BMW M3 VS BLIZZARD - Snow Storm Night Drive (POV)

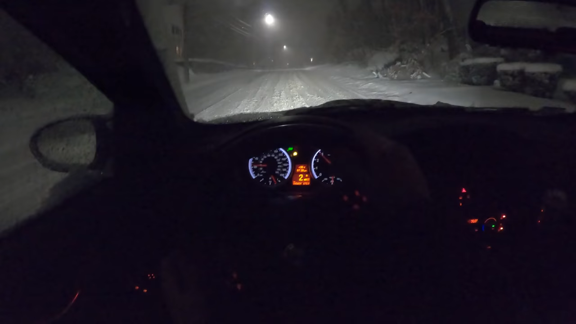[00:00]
Are we going to get up this hill? I've almost given up like three times already. This might be some of the worst conditions I've ever seen on these roads.
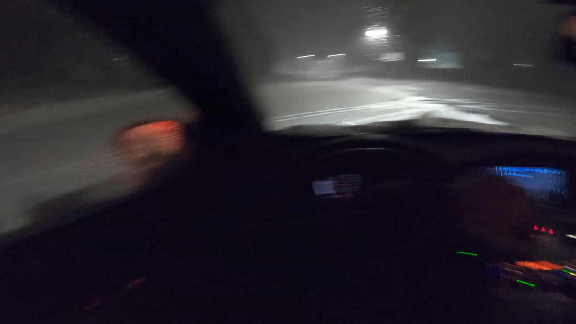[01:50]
We can do a quick little turnaround here. These kids definitely won't have school tomorrow, so I don't think that parking lot is getting used anytime soon. Double check for fools not using their headlights. Don't really want to play that game today.
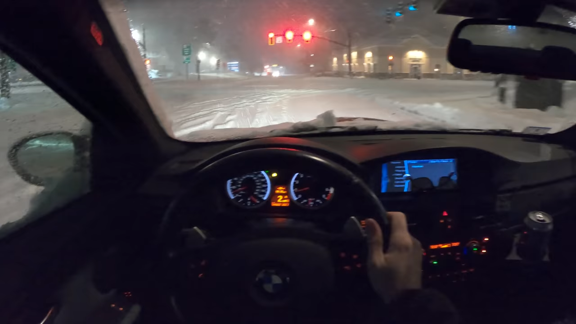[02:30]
Don't think I'm going to turn on red here just because you really can't see anything coming. And if somebody blows that light, we are toast. We are definitely toast, especially if it's a plow.
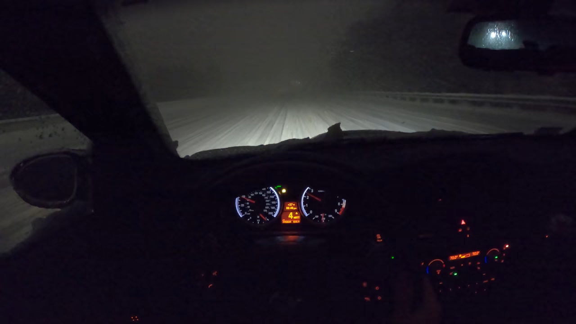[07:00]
So I'm just kind of hanging on to the middle. There we go. All right. The strategy, too, is just not to white knuckle, right? You don't want to get all clammed up. You want to be able to just calmly drive the car. Because the reality is the steering wheel, like I'll put this light on so you can see it. You know, we're going to have some slip back and forth. There's going to be a little bit of input on both sides of this.
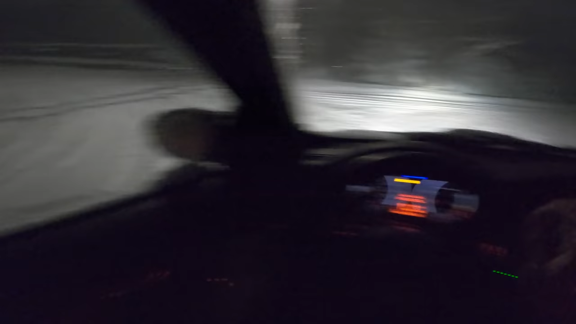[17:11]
Beaver Street. Giggity. Giggity. The slowest celebratory donut there has ever been. Oh, this is nicely plowed. This is what you want out of your snow drive videos.